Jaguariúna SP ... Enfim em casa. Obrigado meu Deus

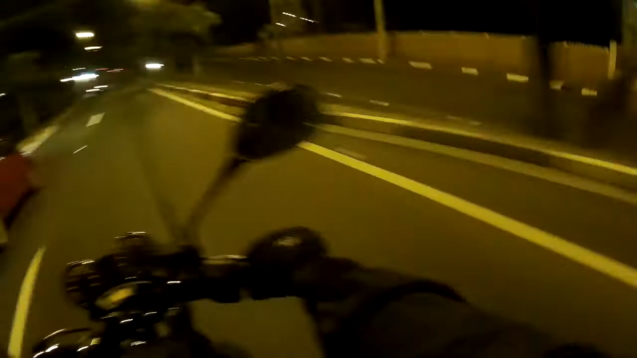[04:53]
Aí pessoal Jaguariuna
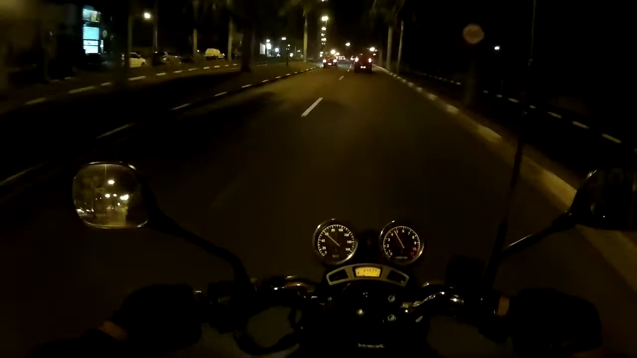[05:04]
Olhando aqui Foi um total de 6.493.5 km rodados Até agora Entre ida Volta Os passeios Lá no estado do Maranhão